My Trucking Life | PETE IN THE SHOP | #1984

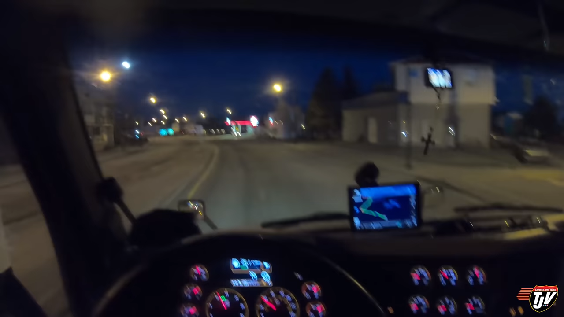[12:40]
i'm just messing with you guys i'm in a good mood i'm not sure what town this is something french these roads aren't that great though thanks so far the roads have been pretty good in quebec but man i got to this town it's just wow one of those places where you gotta tighten the bolts after you leave town can't read any of the science it's all in french all in french and in quebec you'll notice that uh their stop lights are
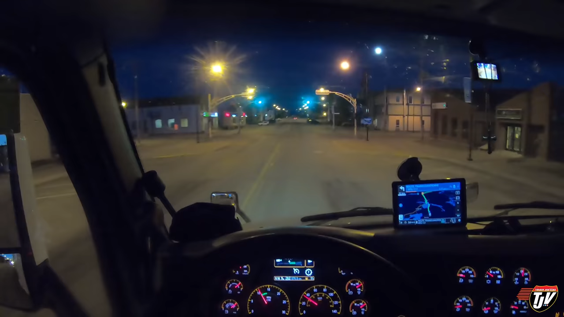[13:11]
sideways now when it turns red there's two red lights on every one
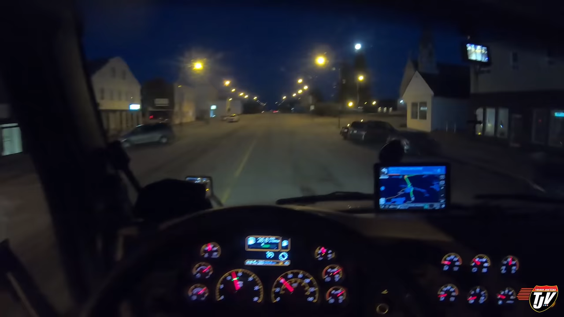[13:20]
just to make sure you see it and there's tons of churches tons of churches everywhere quebec is a very well they're french so they're very catholic right the english parts of canada are more so protestant we're back where i come from but lots of big catholic cathedrals and parishes i think that's what they call them i'm not catholic so i don't quite understand the way it all works but they got the most beautiful buildings i tell you that much the catholics know how to build beautiful beautiful churches